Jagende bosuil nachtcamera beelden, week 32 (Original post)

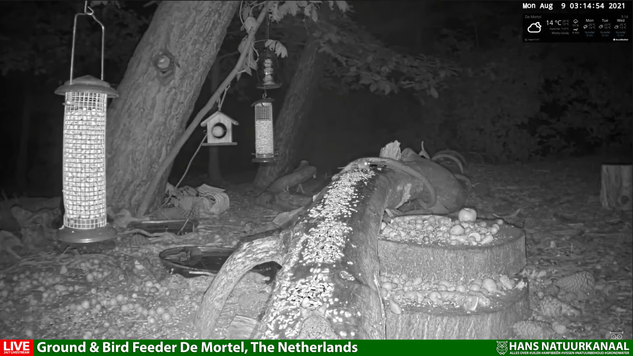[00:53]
En dan zit die ook achter een muis aan, maar dan ziet dat muisje de lucht in springen. En hoeps, die heeft die dus net niet te pakken. Jammer voor de uil, maar geluk voor de muis.